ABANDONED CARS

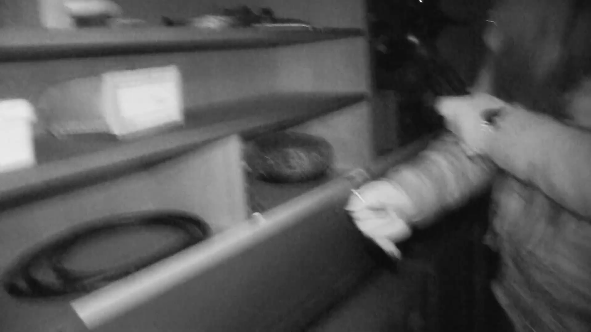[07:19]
Nothing. How do you open this? These.
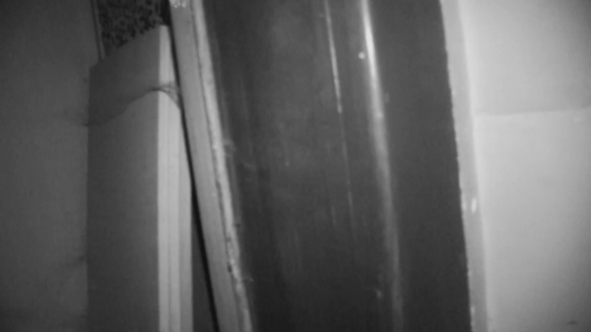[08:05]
Okay. What do you see? Nothing.
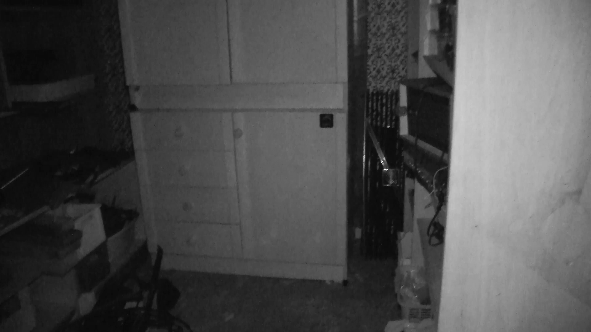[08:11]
Nothing. More Volvo parts. More Volvo parts.